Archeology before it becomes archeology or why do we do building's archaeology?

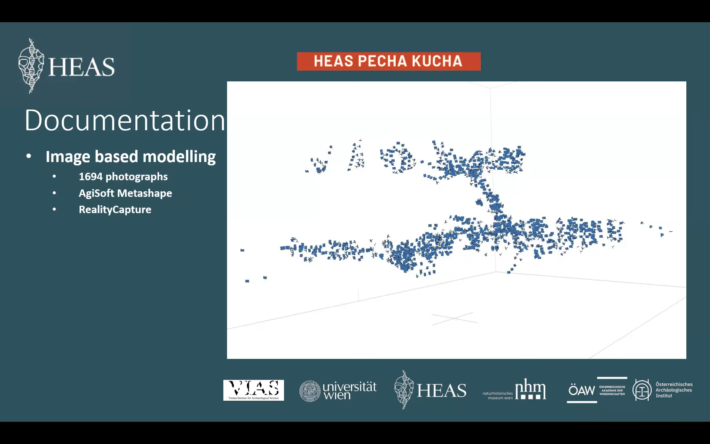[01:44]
From the data we can create a 3D model which we can provide with a photorealistic texture. On the screen you can see the workshop building as a 3D model with different resolutions. We see the front of the building facing the yard.
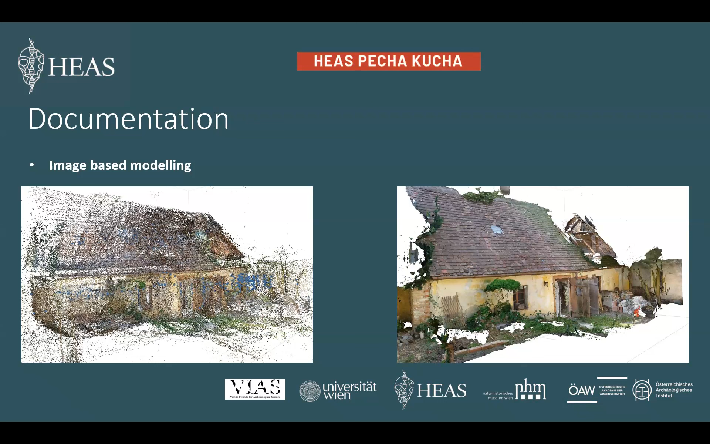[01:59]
We can also enter the model virtually and have a look inside. So first we will have a look in the yard. We see the Potter's workshop building.
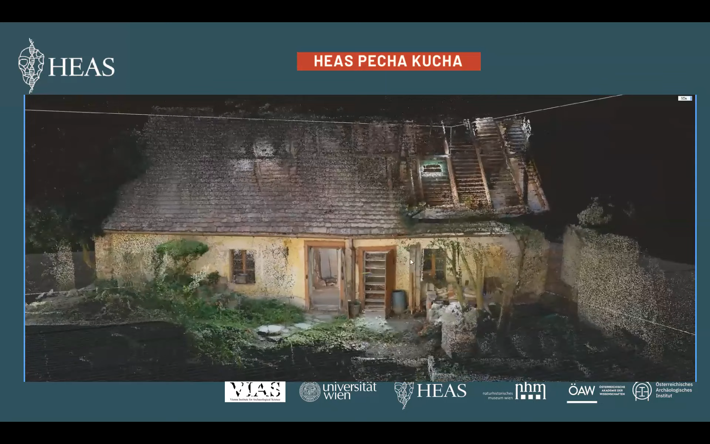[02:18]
The left door leads to the ground floor into the workshop.
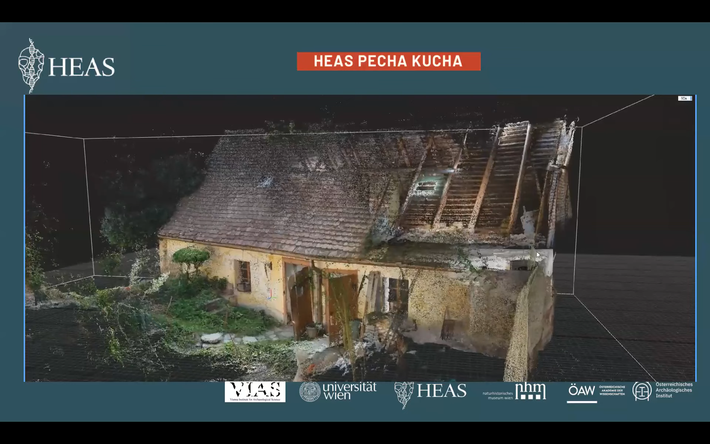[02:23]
The right one leads to the attic and on the attic we can see a lot of plaster molds which we use to create
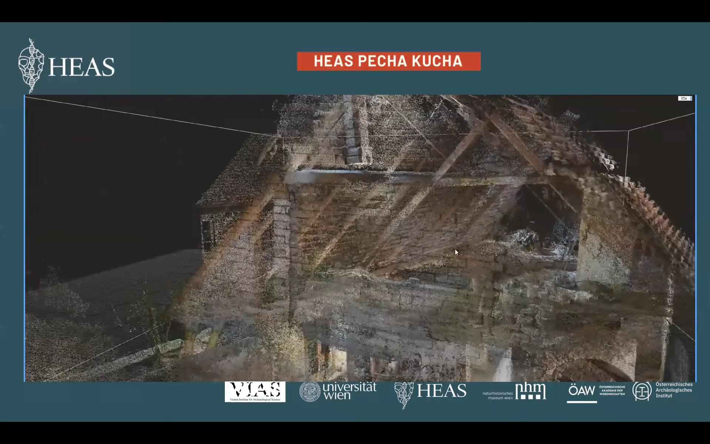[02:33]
I'm sorry stuff tiles and vases and keep an eye on the
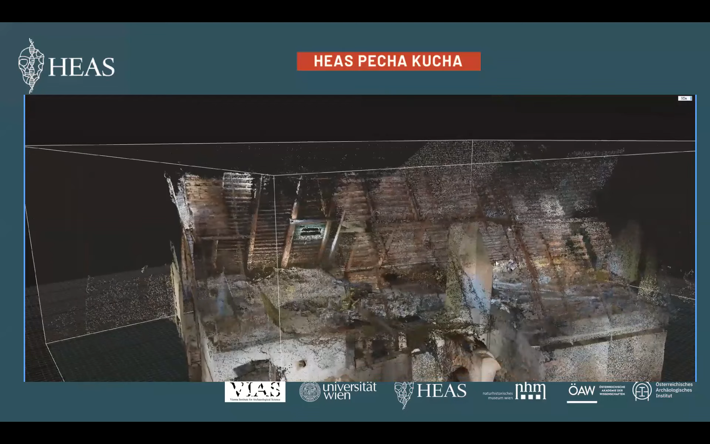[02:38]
gable wall on the left which leans outside. On the ground floor on the left part we are inside the kiln and now we
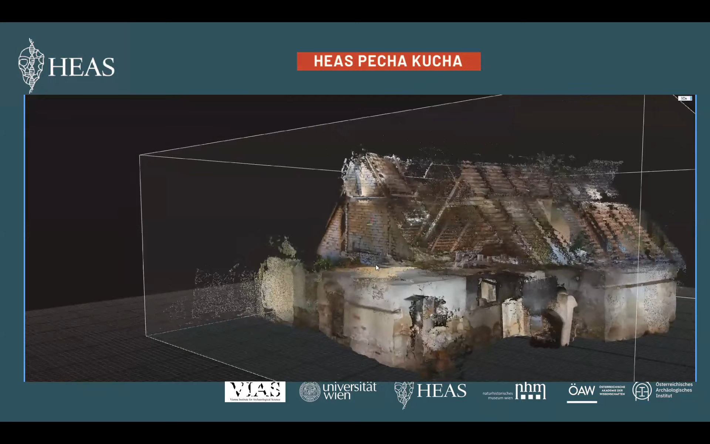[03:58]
so moreover we documented both buildings with a laser scanner
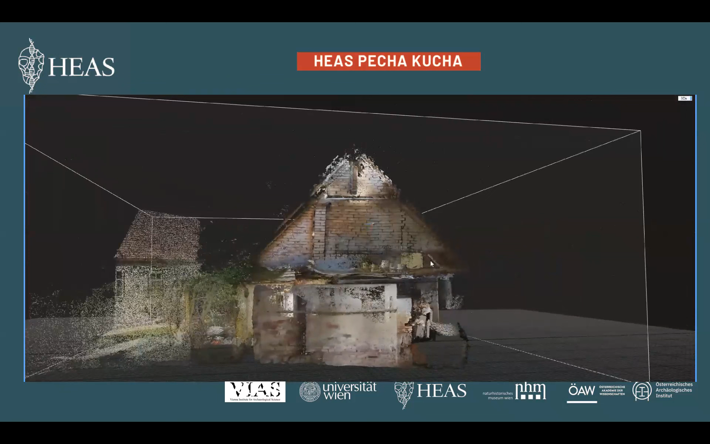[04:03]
from 229 scanning positions we recorded 4.9 billion points.